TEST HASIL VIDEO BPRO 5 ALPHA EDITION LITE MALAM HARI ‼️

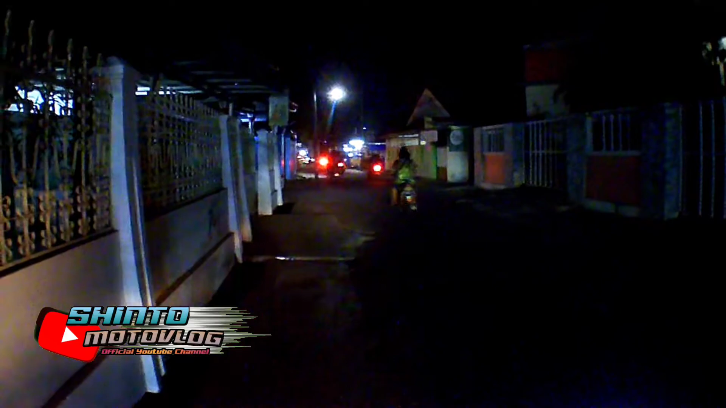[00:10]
lagi night ride di daerah Kecambi Cuy, dan di depan kayaknya ada pasang malam nih Cuy
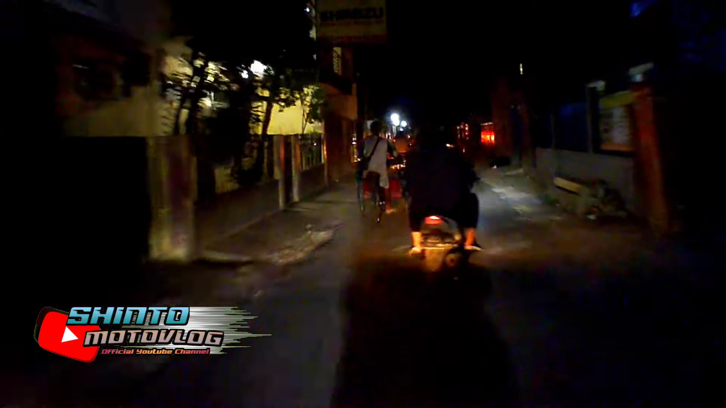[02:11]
Cuy Dan kameranya juga belum di mode juga Cuy Jadi ya Seperti ini kayaknya Cuy Jadi ini cuma pengetesannya Cuy, hasil view nya seperti apa gitu kan Kondisi ini misalnya Cuy, mau lain Cuy Rame bener, rame bener bener Cuy
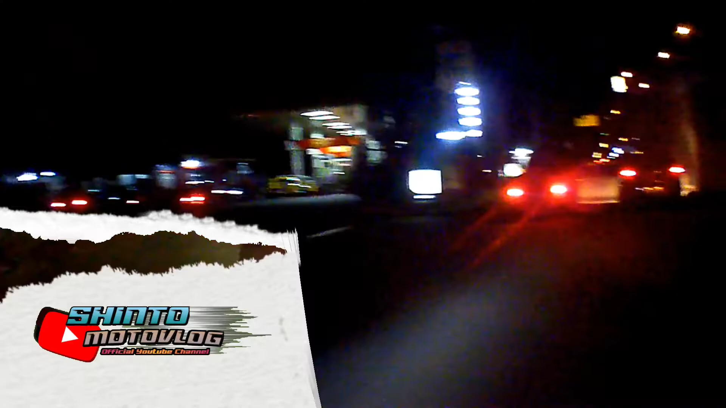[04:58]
dan disini juga rame cuy ngantrinya panjang juga